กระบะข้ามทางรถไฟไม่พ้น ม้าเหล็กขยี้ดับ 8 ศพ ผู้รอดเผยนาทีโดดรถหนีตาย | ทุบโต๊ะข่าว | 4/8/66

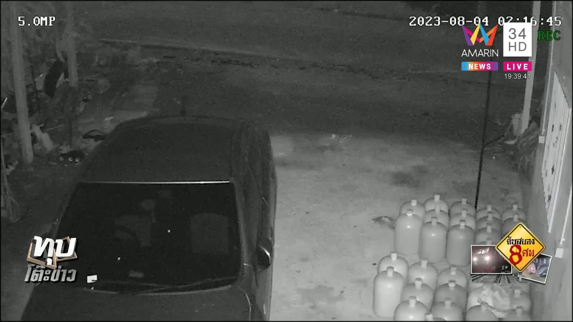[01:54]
เสียงนี่หูดรถดังสนัน และเสียงโครมคือมัน